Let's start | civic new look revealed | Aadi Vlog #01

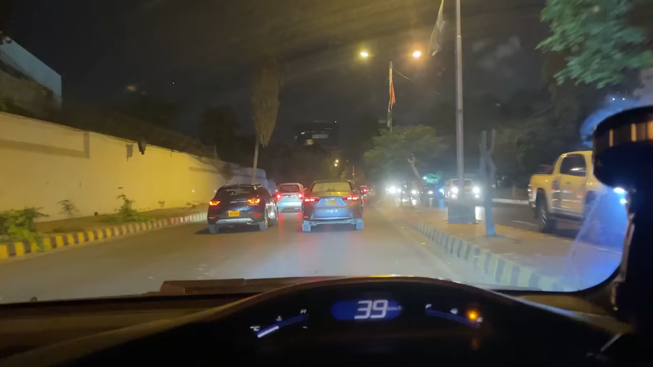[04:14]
बहुत रश होता है यार जी।
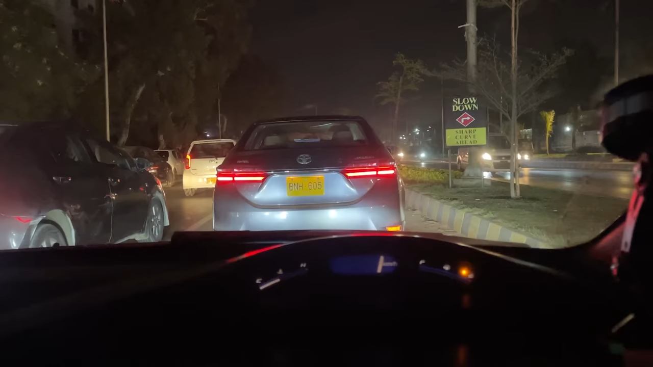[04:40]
हमारे साथ वही है, हम पीछे 3 तलवार से चले आगे आके फिर फंस गए।
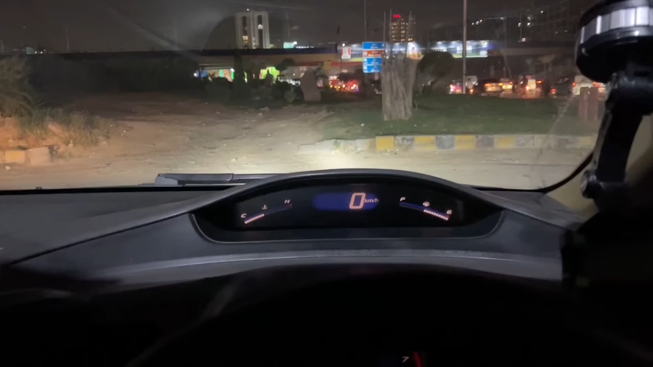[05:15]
लेना। सो ये जी पेट्रोल हमने डलवा लिया, अब हम अपनी नेक्स्ट मंजिल की तरफ उड़ेंगे।
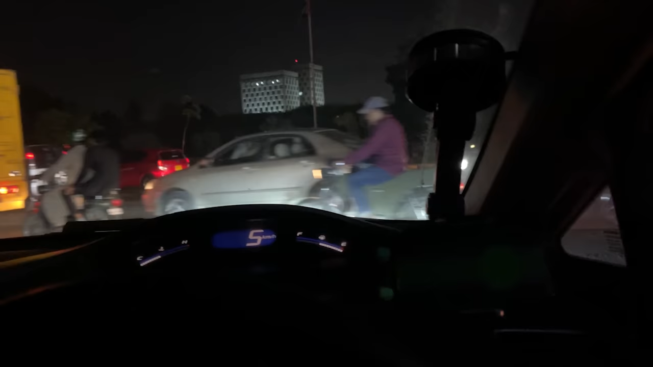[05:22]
अब हम जाते हैं, एक तो ये कराची का ट्रैफिक यार इस टाइम पे आना ही नहीं चाहिए।
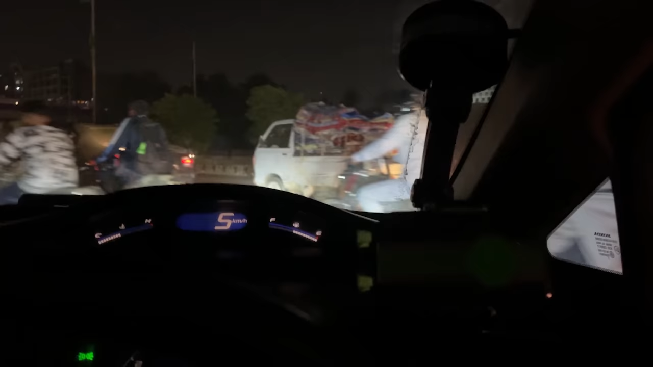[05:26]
मुझे तकरीबन कराची के अंदर कोई 15 साल हो गए हैं और मेरा ये रोना है ट्रैफिक का,
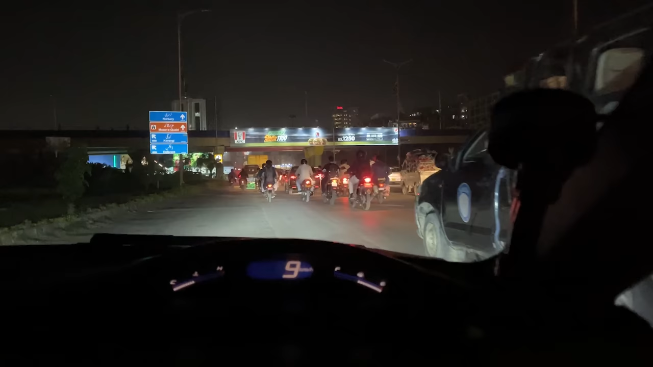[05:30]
बहुत रश होता है यार इधर।
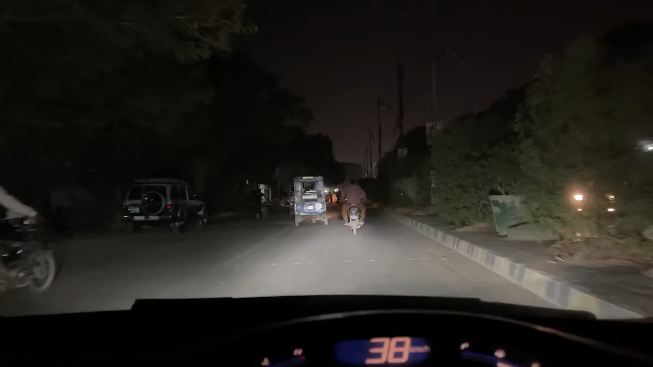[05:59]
जो मोटर स्पोर्ट्स एंथुजियास्ट हैं, कार एंथुजियास्ट हैं, उनको इस रोड से पता होगा कि ये रोड कहाँ को जाती है, किधर जाके लगती है। तो बस अब हम थोड़ी देर में पहुँचने वाले हैं अपनी डेस्टिनेशन के ऊपर,
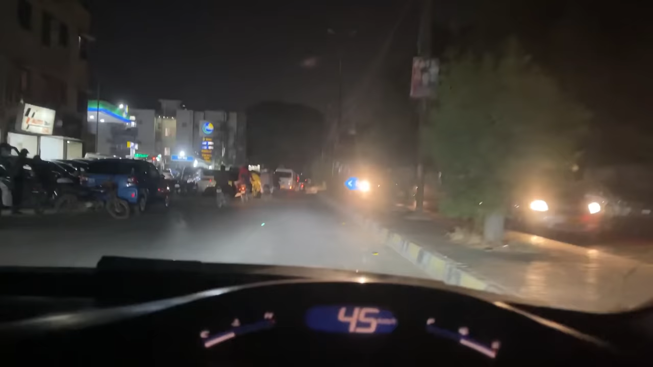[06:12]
फिर वहाँ जाके हमारा कैमरा मैन समी खान के साथ AK चैनल AK व्लॉग आगे कराची पाकिस्तान खड़ा आ गया।
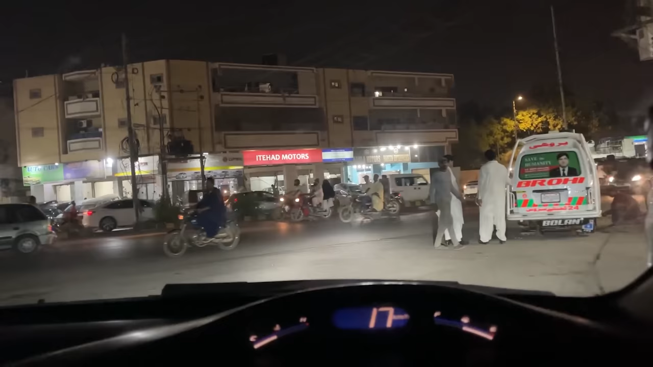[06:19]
सो गाइस दिस इज़ इस्लामिया रोड, जो इस्लामिया कॉलेज वाली रोड है। और एक असल में मेरी गाड़ी मैनुअल है ना,